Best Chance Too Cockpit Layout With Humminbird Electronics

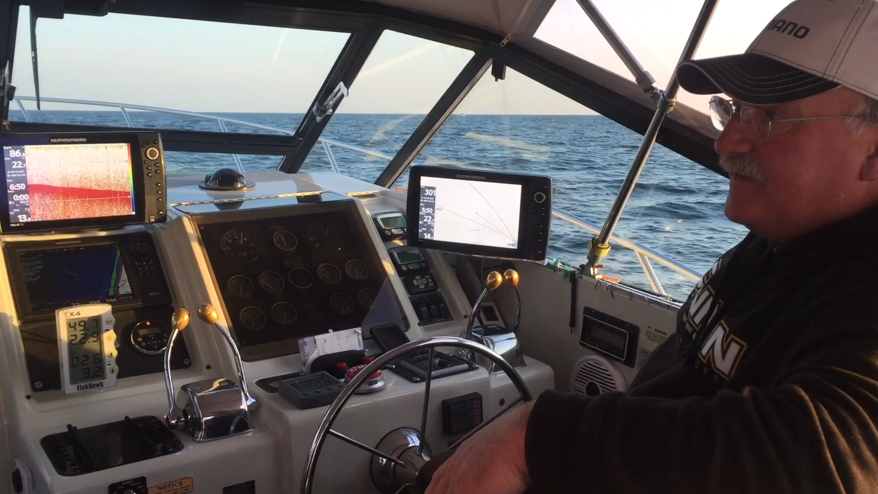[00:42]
Two, we like each unit to have its own job.